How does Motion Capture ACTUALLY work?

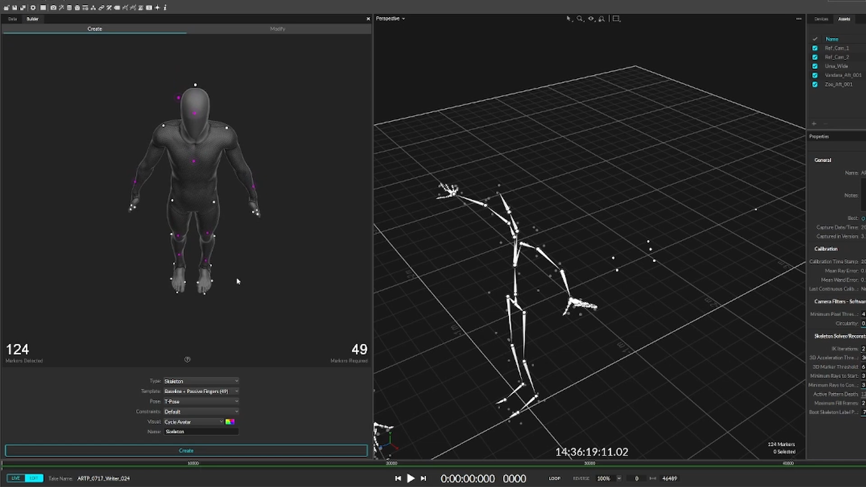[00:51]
In order for us to capture human motion, we have to place the markers in a specific orientation on the talent so that the system recognizes it as a skeleton.
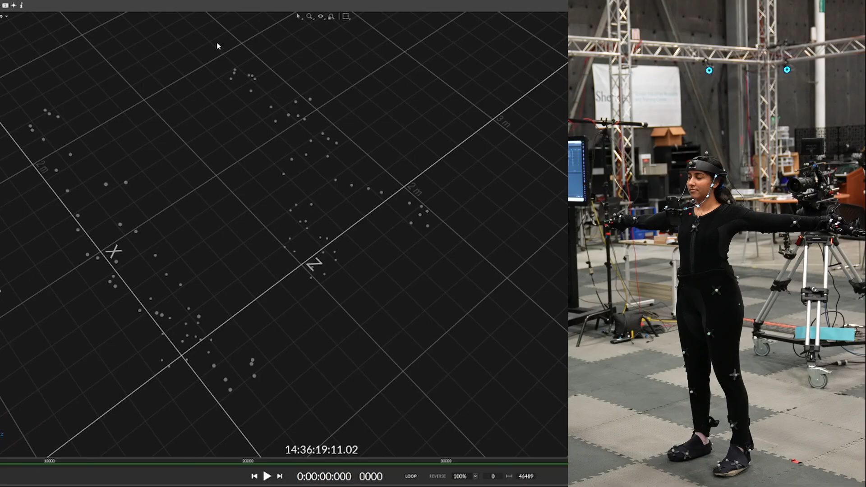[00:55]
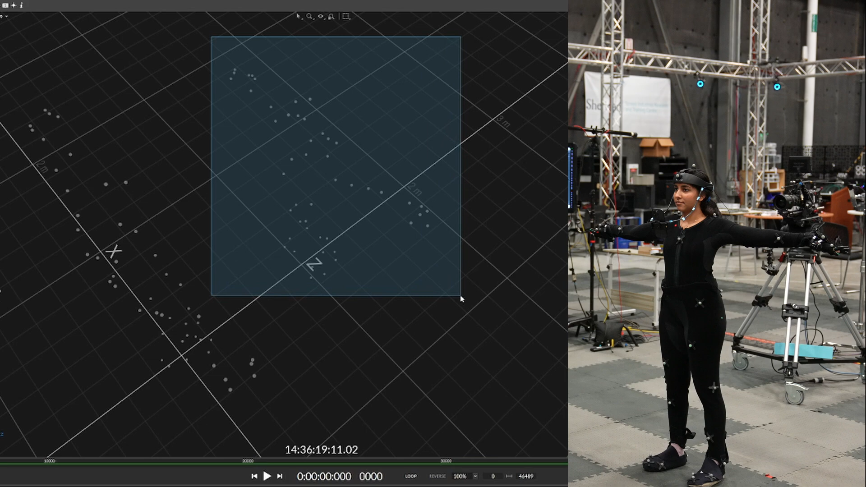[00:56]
We then highlight all the markers on the actor while they are in T-pose and designate a name.